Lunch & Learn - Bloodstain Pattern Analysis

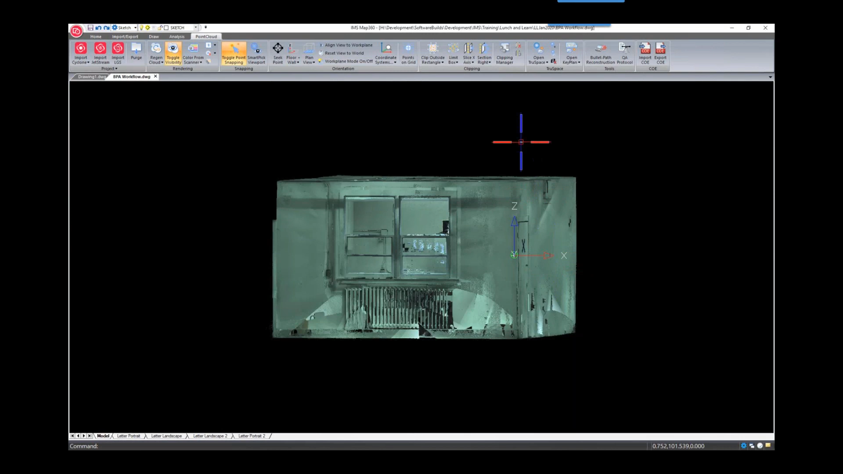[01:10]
So we're just going to be working with the points for our analysis.
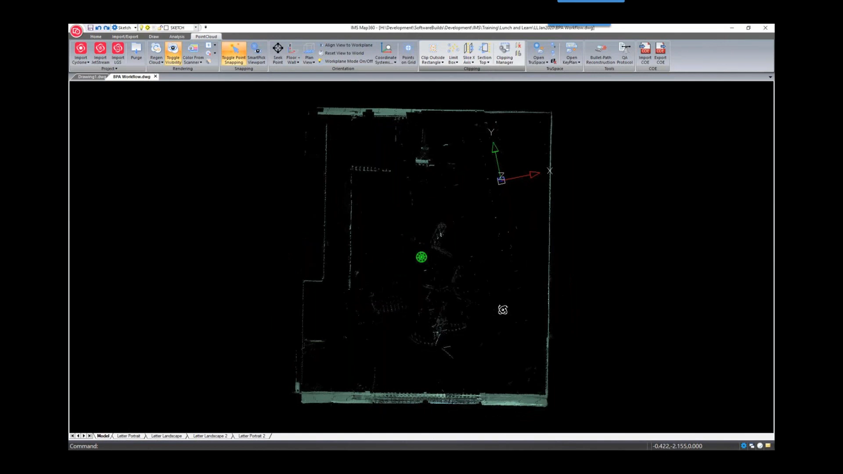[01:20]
So if I go back to a top view, this wall on the right hand side, that's what we're going to be working with.
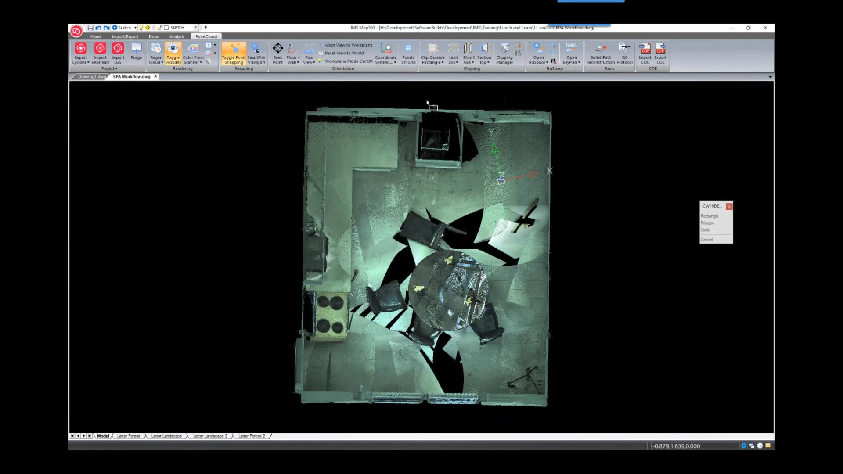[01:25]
So I'll just hide some more of the points.
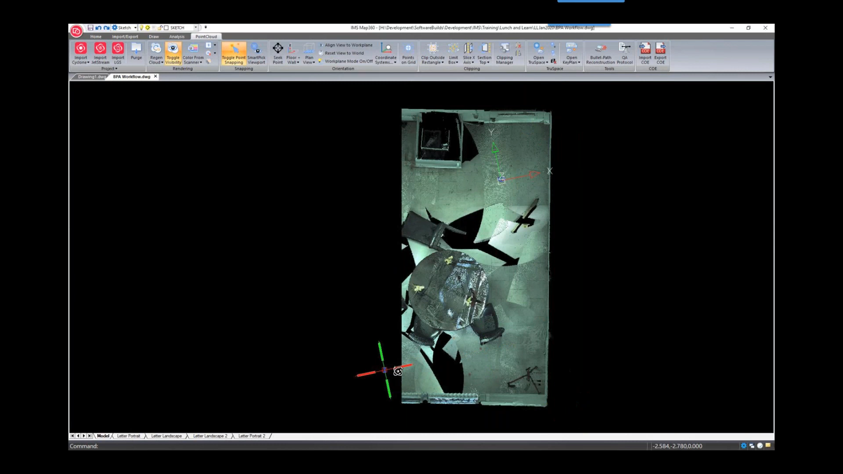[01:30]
And we just have this one wall. So we're going to go to the analysis ribbon and select BPA open. And this opens up that new ribbon that I was talking about. So you can see all of the buttons are organized in the correct steps.
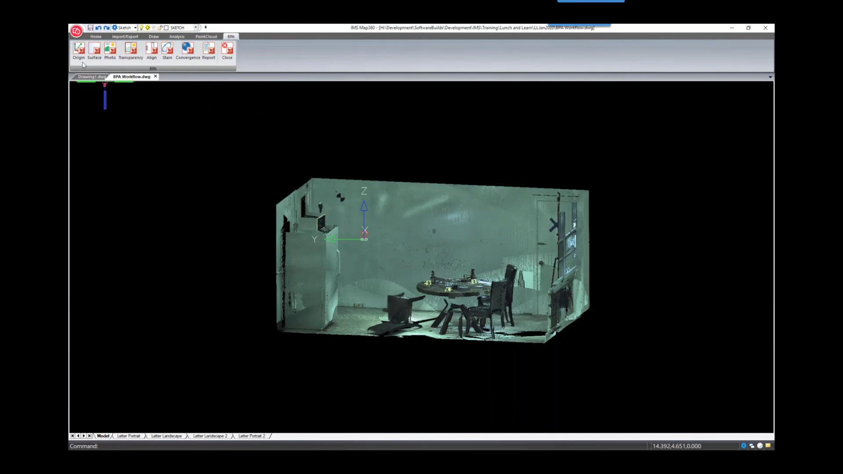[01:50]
And we'll start by defining the origin for the room.
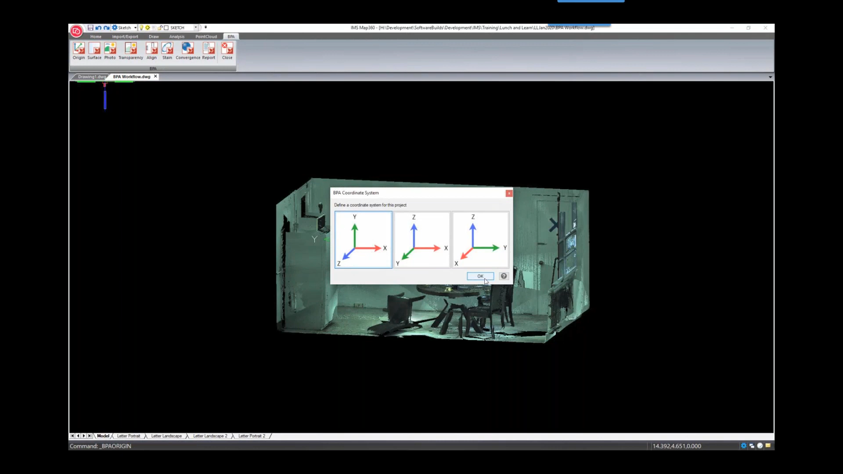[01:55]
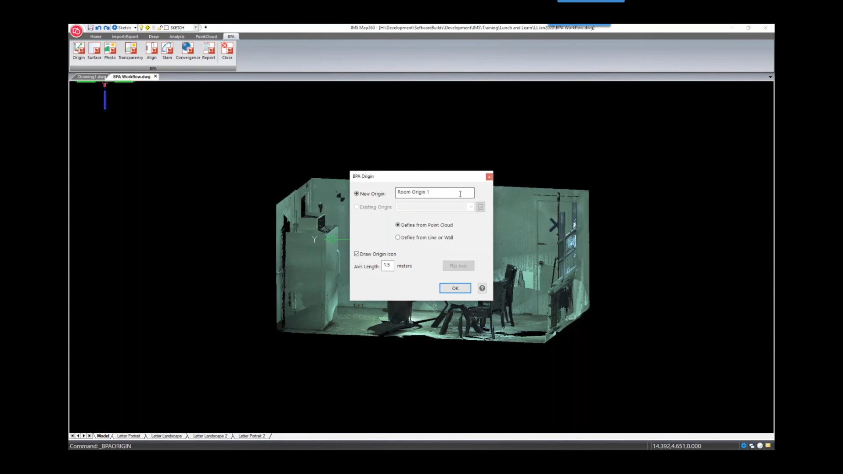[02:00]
So you can have more than one room origin, but for this example, we'll just have the one in the bottom corner of our front wall. So I'll pick a point on our front wall.
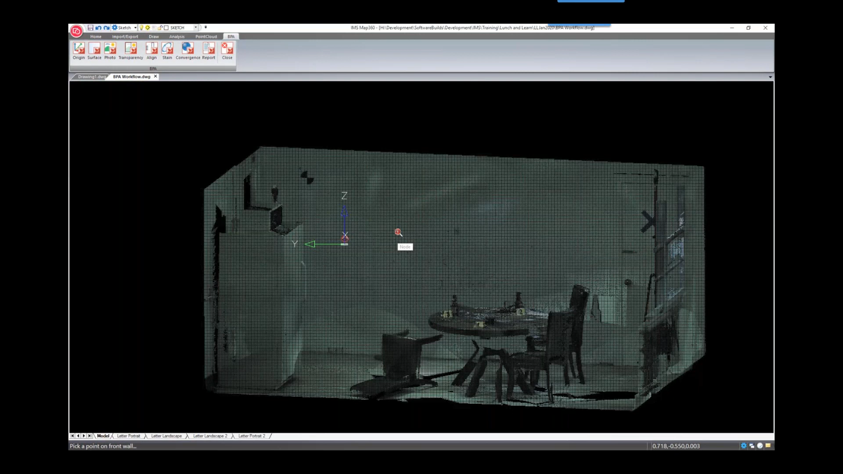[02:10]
And then we'll just rotate around and we can pick a point on the left wall. So this door has some different surfaces. So I'm just going to pick one on the wall just so we can be consistent.
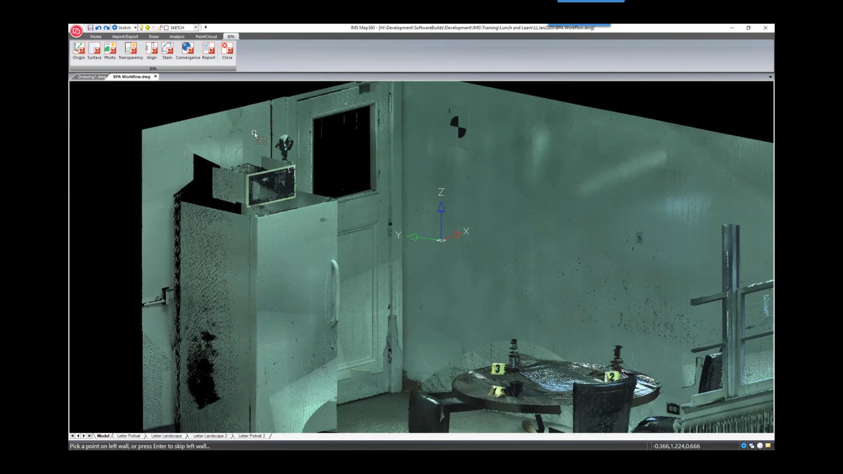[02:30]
And then lastly, it asks for a point on the floor. So at any time, you can skip any one of these surfaces and define the origin at any point in the room.
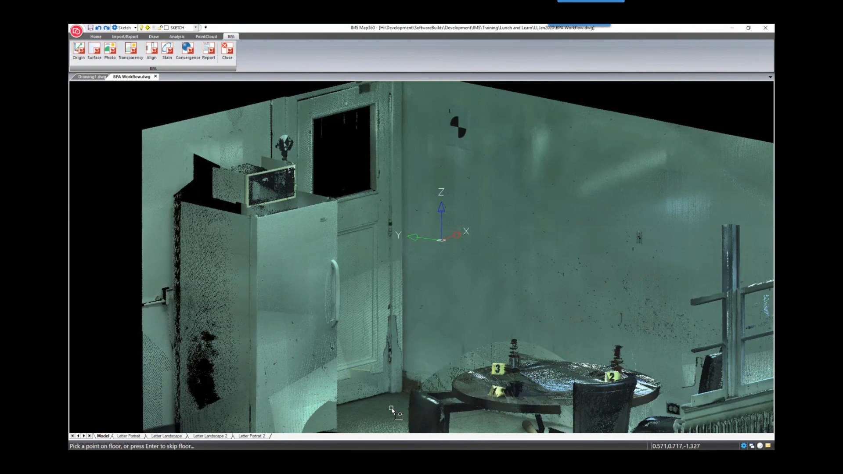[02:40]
All right, so our origin has been drawn in the bottom corner at the intersecting point. And now we'll look at our surfaces. So it automatically created three surfaces from those selections. And we could also create a new surface if we wanted.
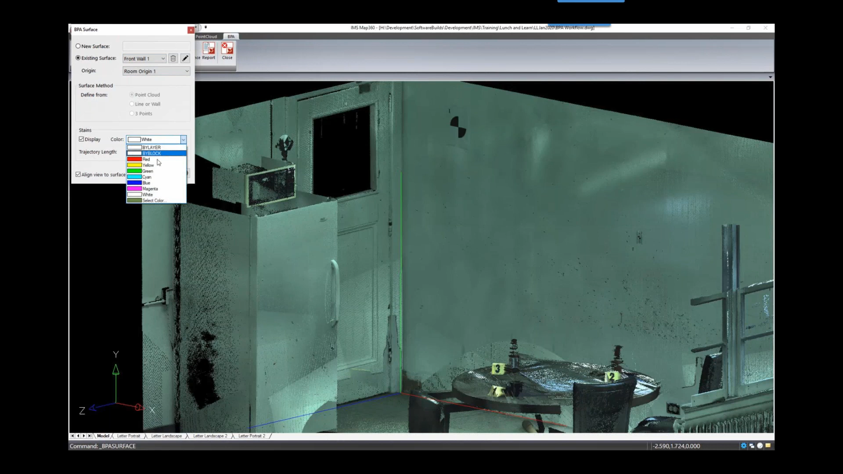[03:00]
So I'll set a color for the front wall. And we'll just make sure that we're aligning our view to that surface. So we can see we have the origin in the bottom left corner and we're looking at our front wall. So let's zoom in a little bit tighter here to look at the stains.
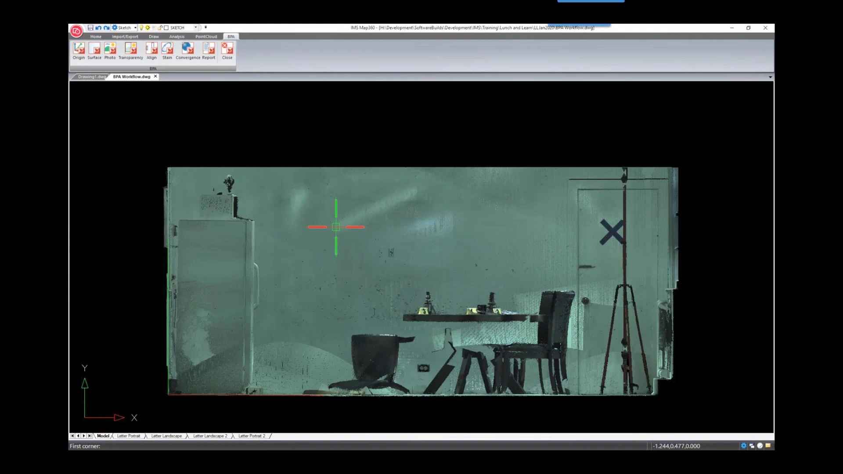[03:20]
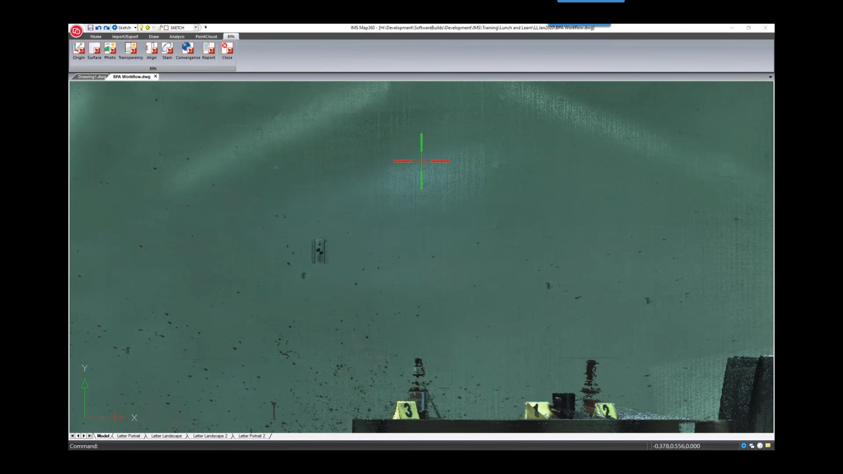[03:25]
And then we're going to add some photos of the stains to the wall. So we want to make sure we're just putting it above where we want to align it to. And then we're going to pick points in the photo.
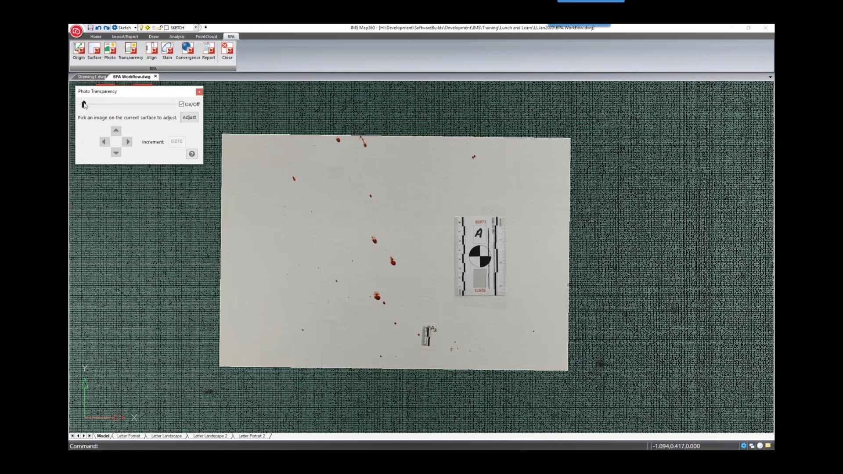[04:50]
And at any time we can use the adjust button and select the image. And then we can use these little toggle buttons to move that image up and down.
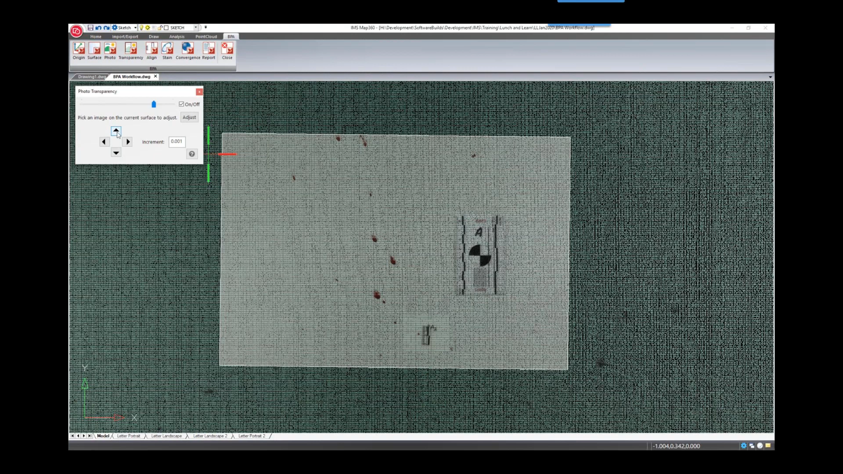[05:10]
So we'll change the increment here just so we can move it a little bit in smaller increments. And then we'll add one more photo to the surface.
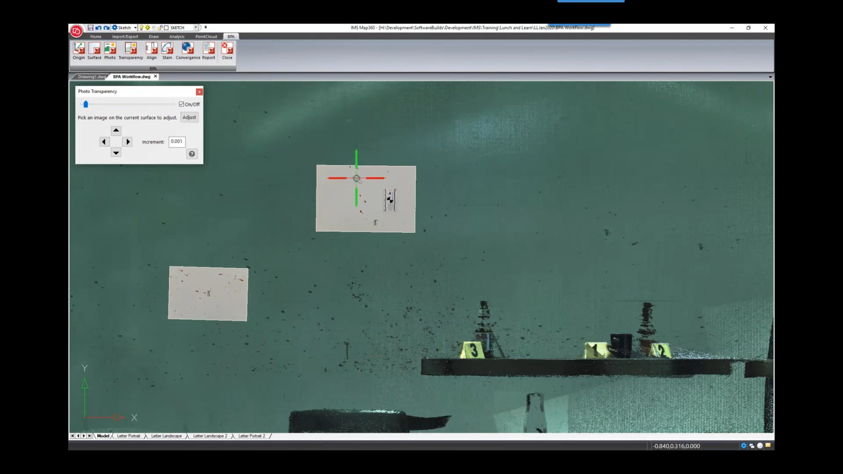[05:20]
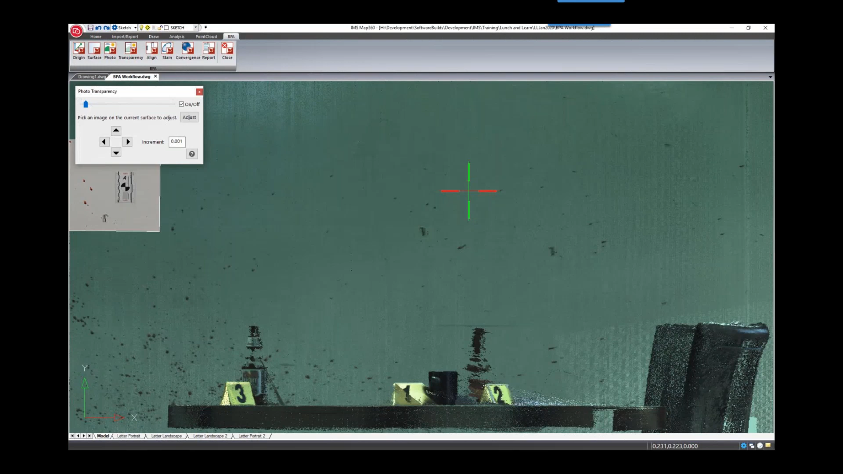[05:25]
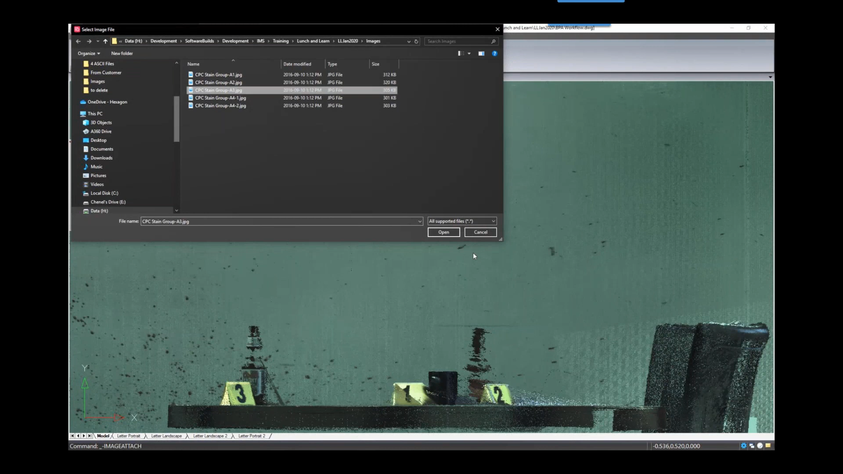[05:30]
So it does zoom in on that photo for you and you can see all the different stains that are included in each photo.